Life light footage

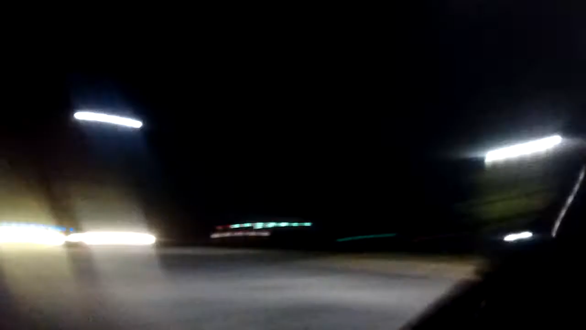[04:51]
Dallas, Georgia, in front of the Food Depot at the corner of Hiram City and 61. We got life flight helicopter N351LN, paramedic helicopter, and Spiton County fire unit.